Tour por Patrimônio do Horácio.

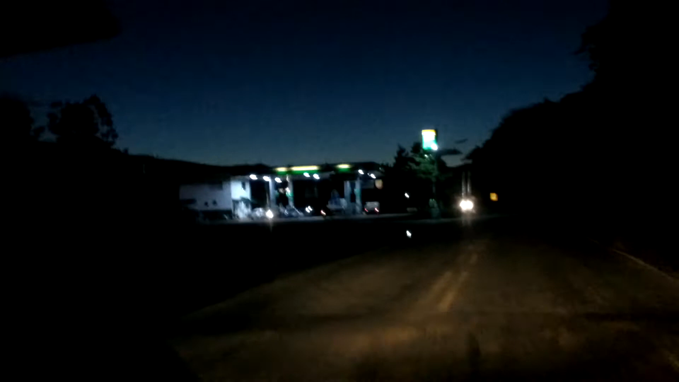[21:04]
E aqui do lado de cá ele comprou um pedaço de terra aqui e fez uma pousada mesmo.
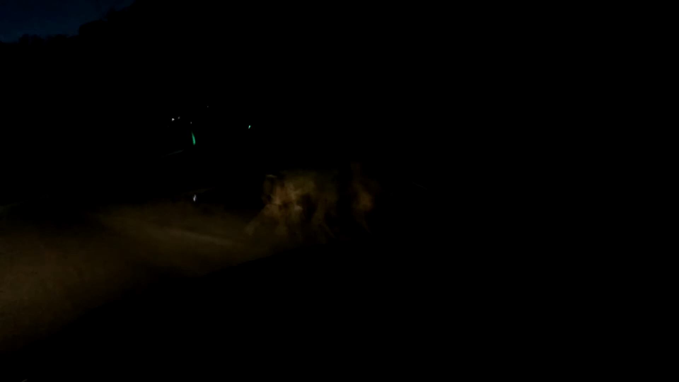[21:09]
Quem quiser pernoitar mesmo, família que vem passeando, pernoita tudo aí na pousada dele aí, ó.
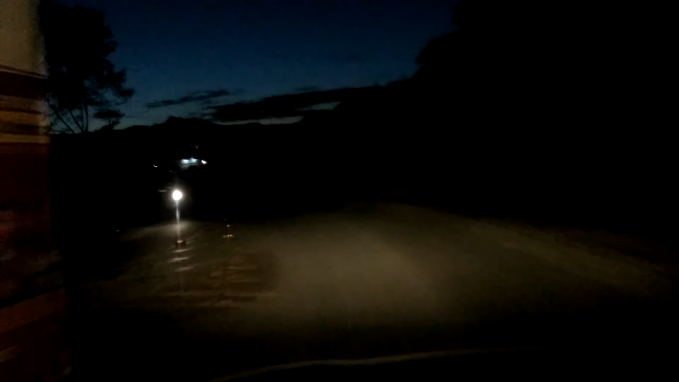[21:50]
E ir pra Vitória. E aqui é a Capel Velha, que mudou pra lá, igual eu falei, por causa do lago, que eu não sei se vocês sabem, que eu não sei quanto tempo tem que vocês estão aí. Aqui é a Capel Velha, ó. Ah, tá escuro já, lá, ó, um galpão ali, mas, tá aqui, mas não funciona mais nada há muitos anos, né?